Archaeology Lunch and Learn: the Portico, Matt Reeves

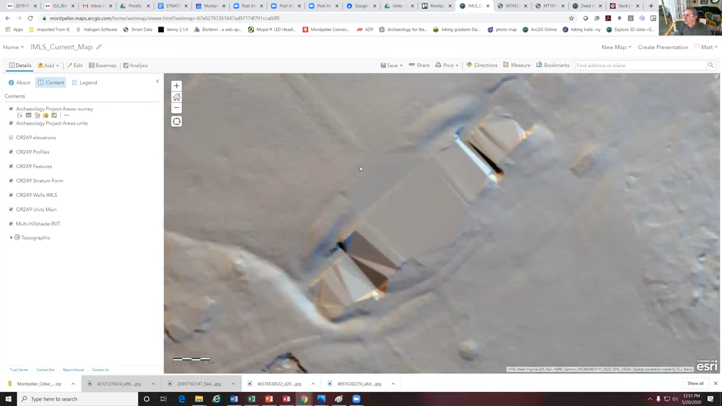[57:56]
And with this map, what you'll notice is you've got these little white dotted lines right here. When you click on those, the, the, this white dot, these white dotted lines are the outline for the projects that we did. And so when you click on these, what comes up is the, the cover for the report.
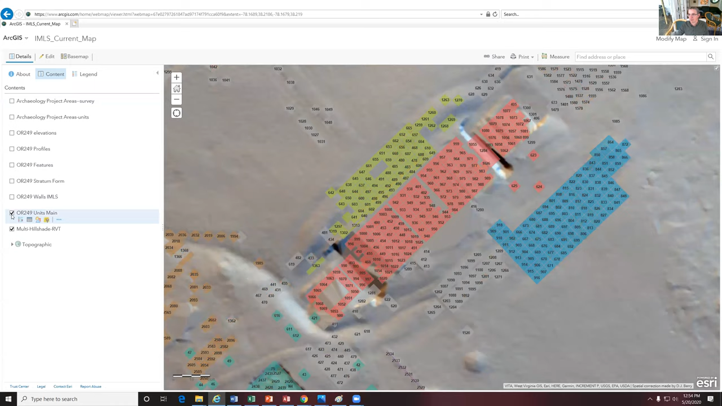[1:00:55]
Even the hill shade, the, the lidar is gone.
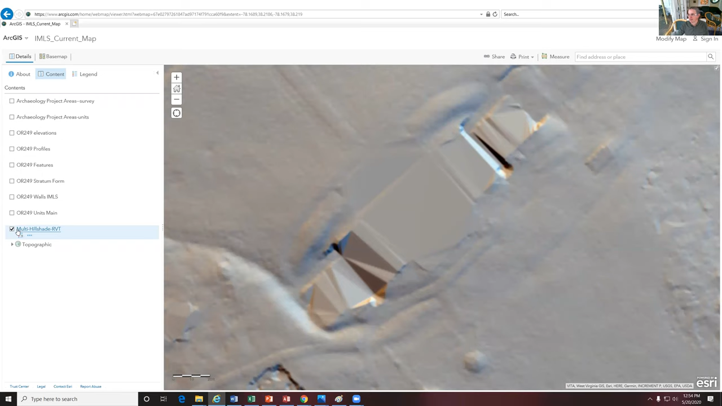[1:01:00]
Or you can just turn on the units or the, uh, project area where we excavated units. And this is kind of a simpler way to be able to see this.
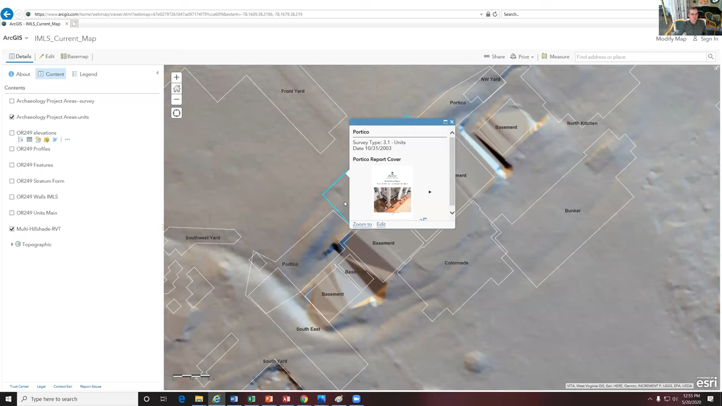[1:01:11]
So if, if you're not logged into GIS, you can't break anything on this. So just go to town on it. But if you happen to be an Esri user, please be careful. Cause you can actually delete things on this. So, cause we have this open for, uh, for, you know, Hannah and Taylor and myself to another, other staff members to work on. Um, but how many of y'all are registered Esri users and have a, have a license? Yeah. Hannah does.